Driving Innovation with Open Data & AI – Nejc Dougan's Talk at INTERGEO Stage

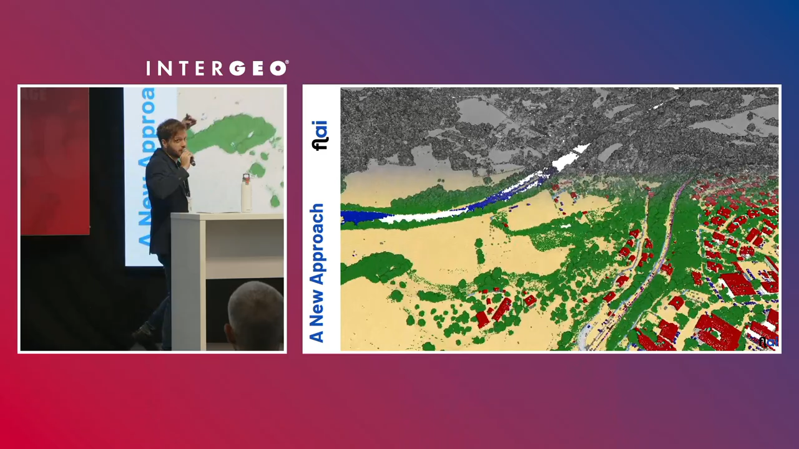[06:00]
so what is approach that we are proposing to address those challenges so we are at fly developing
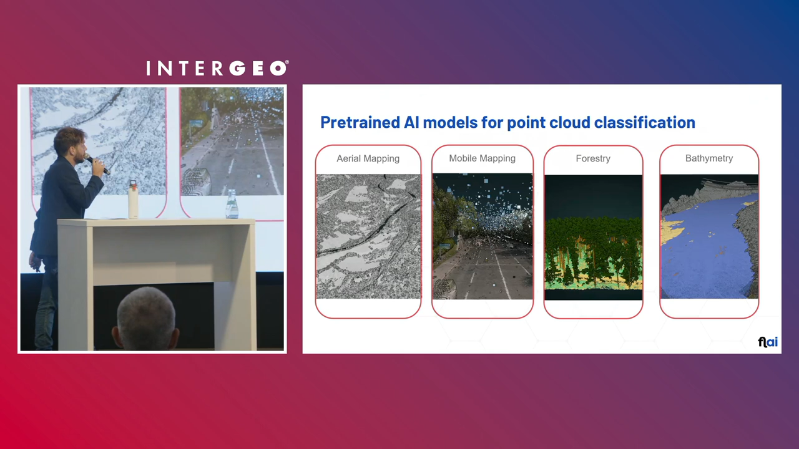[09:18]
in terms of classifier we have four different pre-trained classifiers that you can use one for aerial mapping which does the categories
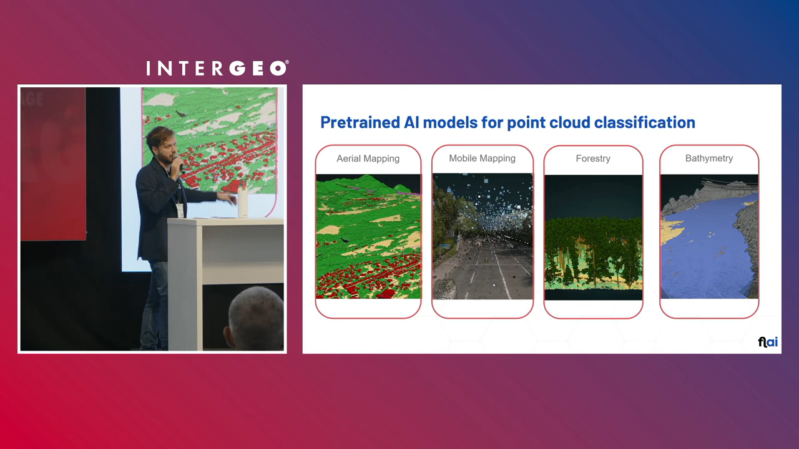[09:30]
such as ground buildings vegetation power line wires towers vehicles etc then we have next one for mobile mapping
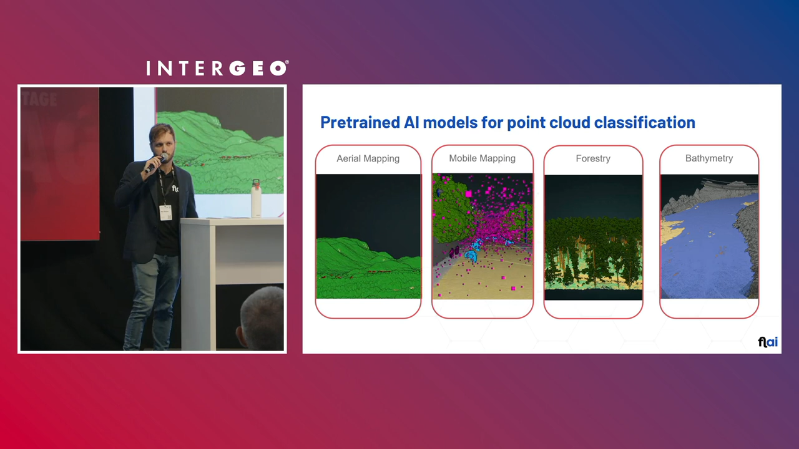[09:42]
kind of similar but for mobile mapping applications where we do road sidewalks
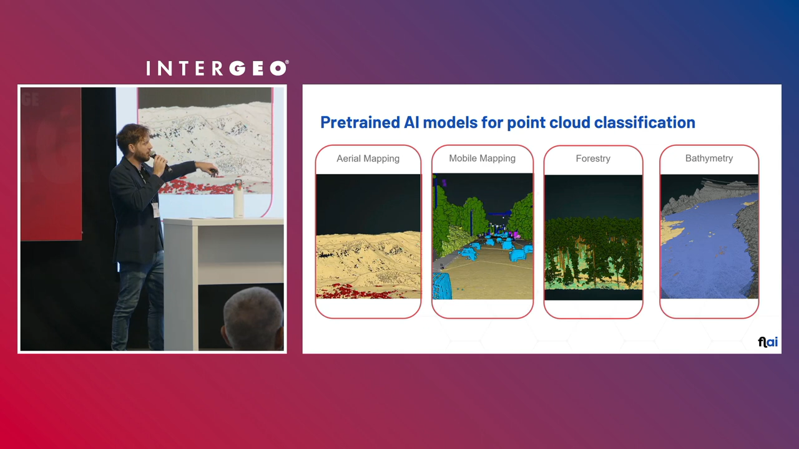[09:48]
pedestrians street lamps etc
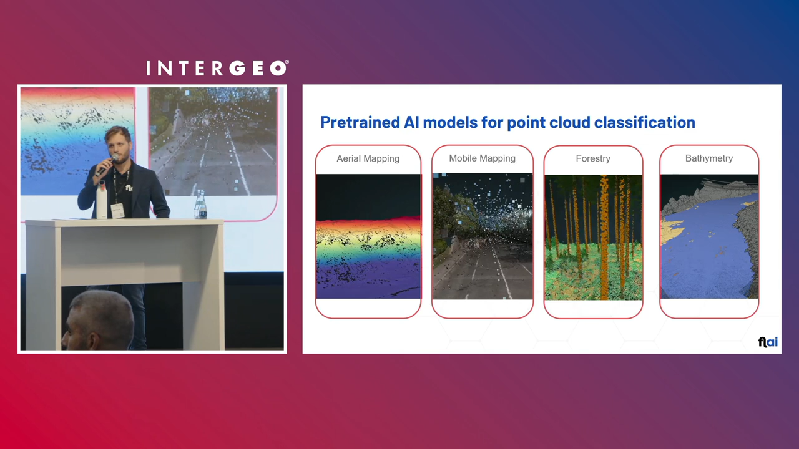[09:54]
then the forestry one which we already saw and our latest addition of pre-trained models is for
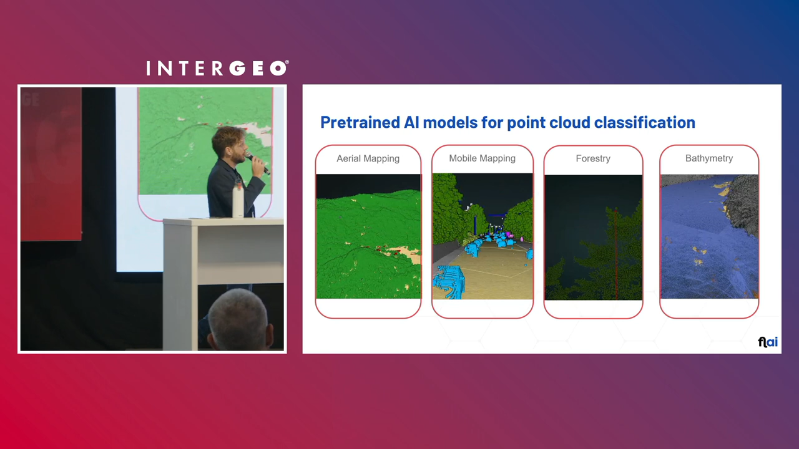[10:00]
bathymetric application either inland in rivers or for sea
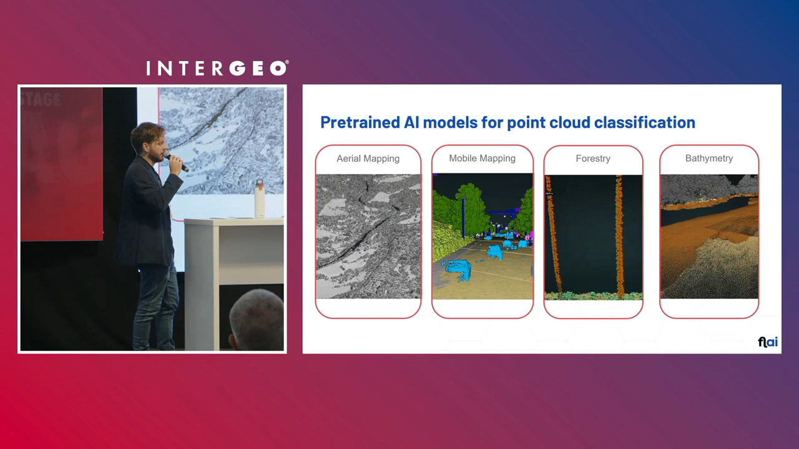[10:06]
offshore or near shore to classify top of ground batty ground or sea
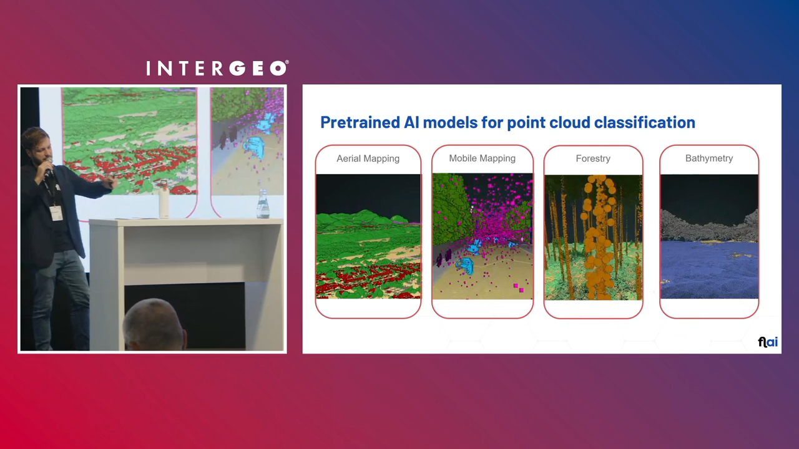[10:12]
bat river bat water surface and all other categories
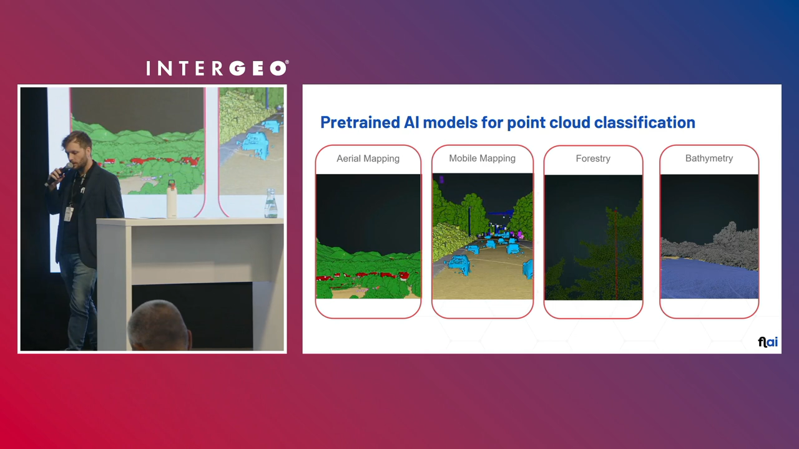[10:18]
so with fly we are trying to enable lidar experts and